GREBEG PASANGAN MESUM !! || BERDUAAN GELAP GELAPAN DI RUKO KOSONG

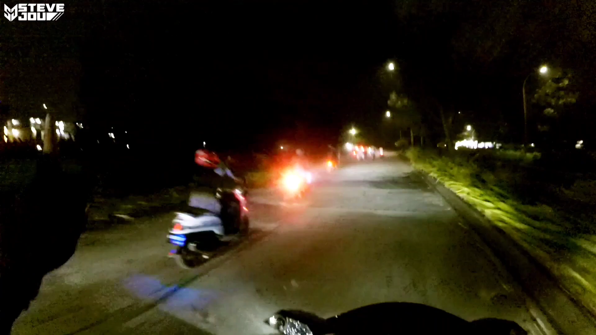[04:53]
Ayo, satu jalur. Jangan blocking jalanan. Ayo, bentar bos, Scoopy mau lewat bos. Satu jalur. satu jalur lanjut cakep.
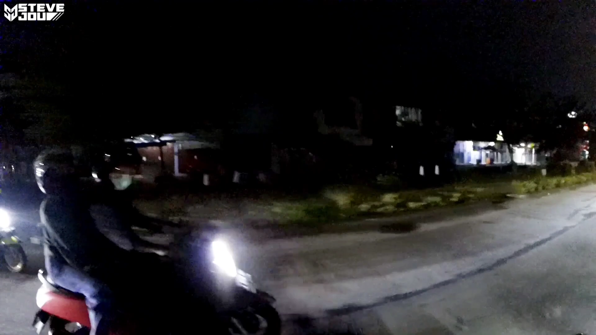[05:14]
Satu jalur Scoopy mau lewat, halo.